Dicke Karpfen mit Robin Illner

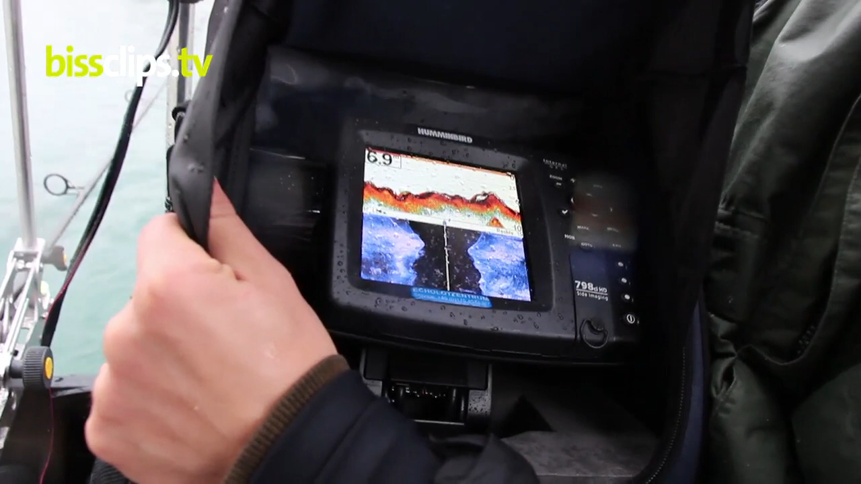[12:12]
7 Meter. Es geht hier teilweise bis 8 runter.
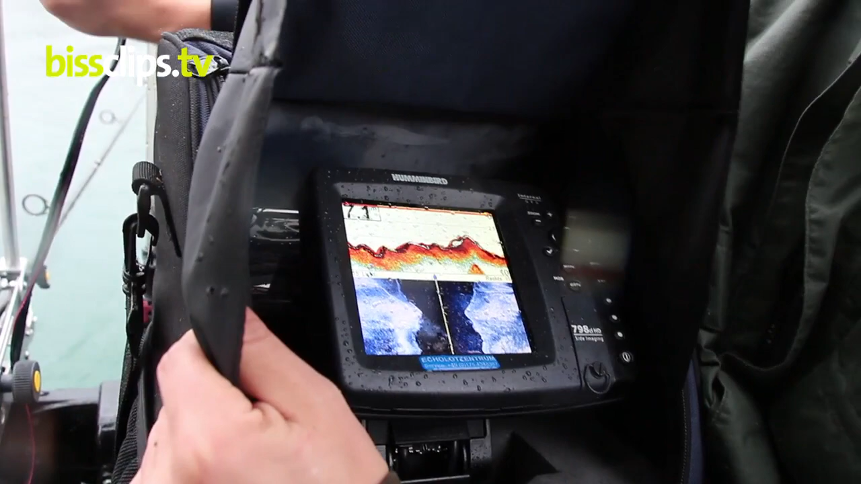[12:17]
Und jetzt will ich euch einmal so ein Plateau zeigen. Hier kommt nochmal eine richtige Kante. Jetzt geht es hoch von 6 Meter auf 5,40 Meter, 4,80, 4,50, 4,30.
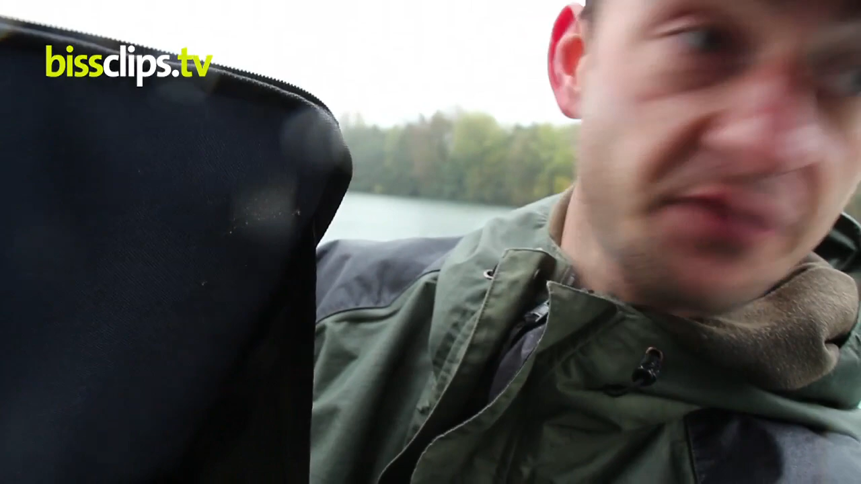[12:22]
Und jetzt haben wir auch schon die 3,20 Meter.
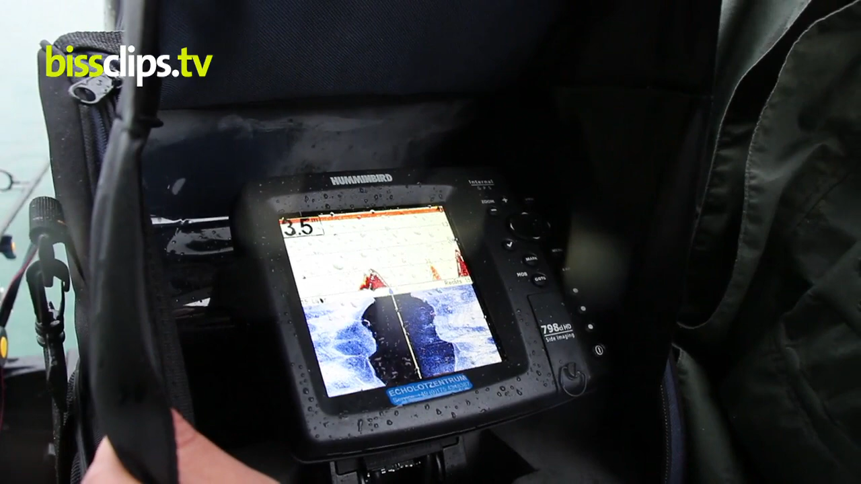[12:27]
Wir sind also oben auf dem Plateau. Auf der anderen Seite fällt es sofort wieder runter.
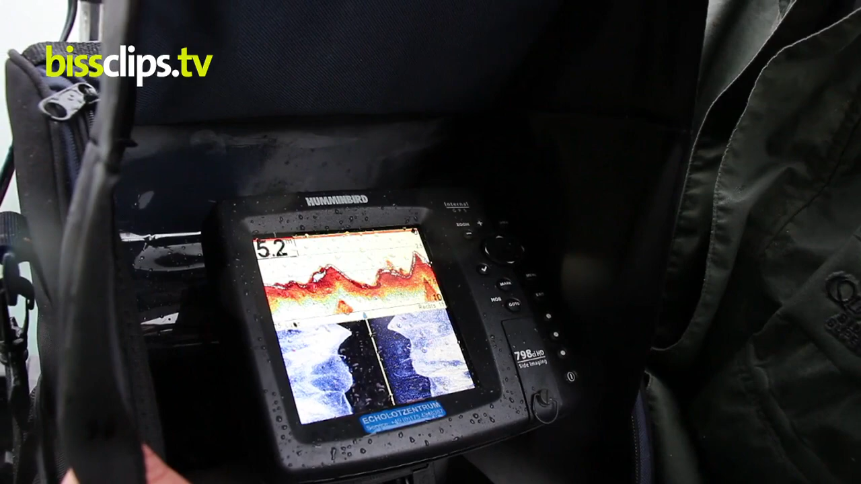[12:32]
In die nächste tiefe Rinne mit 7 Metern. Und in diesen Rinnen, da halten sich im Winter die Fische auf.
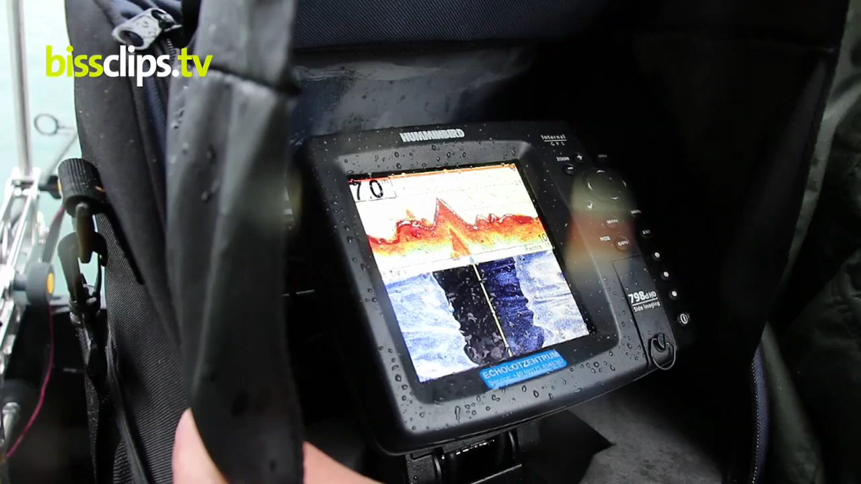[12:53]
7 Meter, 7,10 Meter. Ich bin in den letzten Tagen, ich bin schon 3 Tage hier am Wasser unterwegs, schon viel rumgefahren, habe mir die Strukturen angeguckt.